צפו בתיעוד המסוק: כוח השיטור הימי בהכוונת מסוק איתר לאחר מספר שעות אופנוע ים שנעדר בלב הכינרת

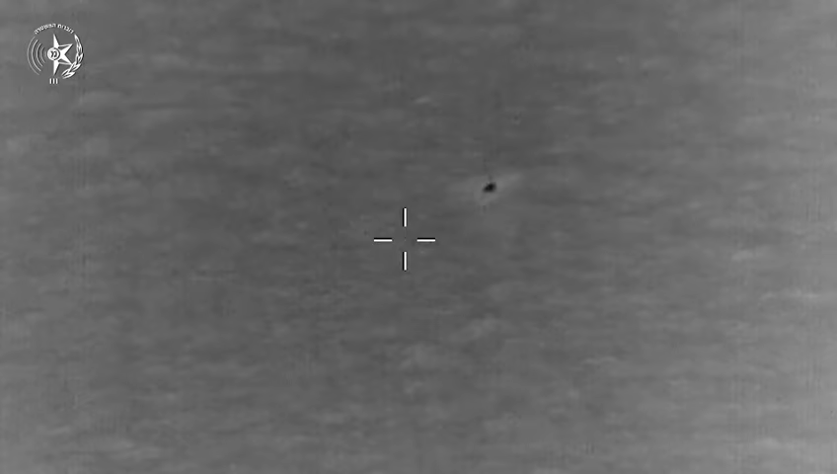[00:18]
אני אלך אליך 3 אחד ממסוק, איפה שאני עכשיו מסתכל,
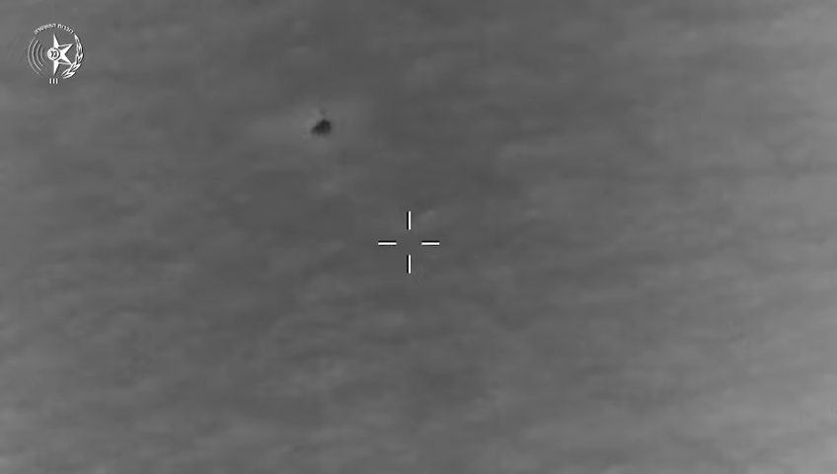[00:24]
תלך לשם שהפנס שלי דגילו איפה שהפנס?
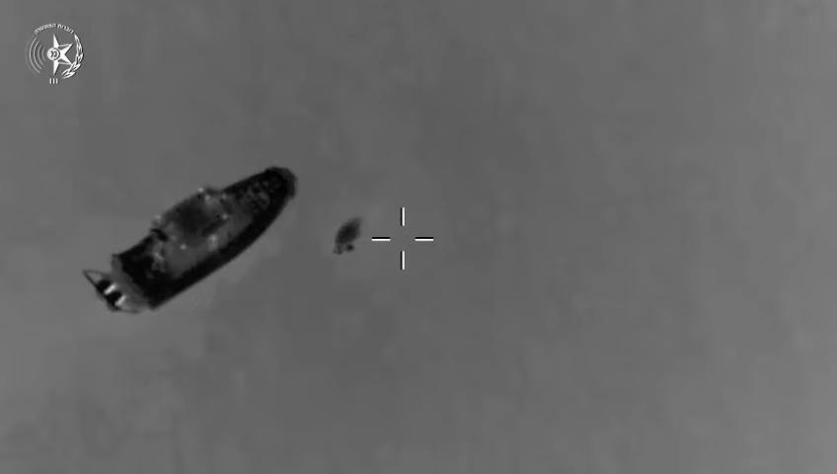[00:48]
כן חיובי עשי, חיובי עשי מצב, בסדר?
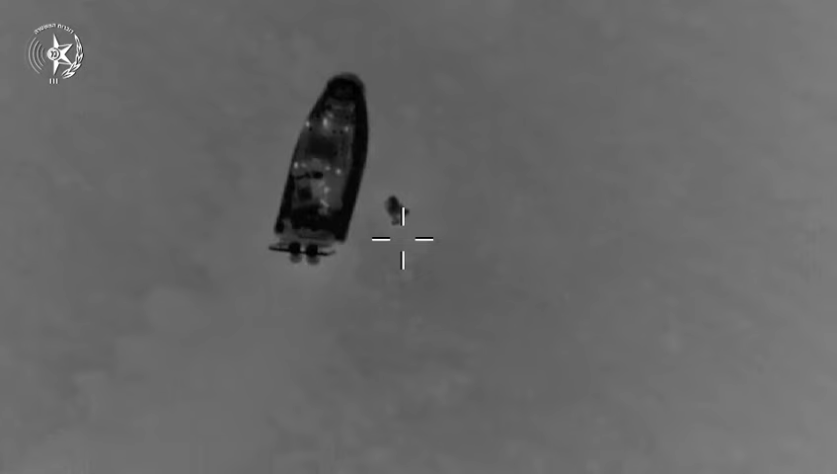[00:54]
כן, האופן לא ההפוך, הוא מחזיק גם בחרטון,
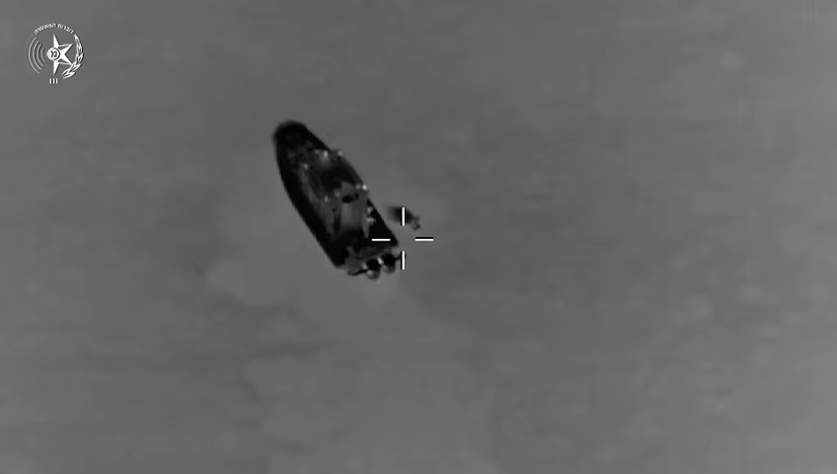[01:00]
הוא במים הוא בסדר, הוא קצת מבועל, אבל הכל בשינה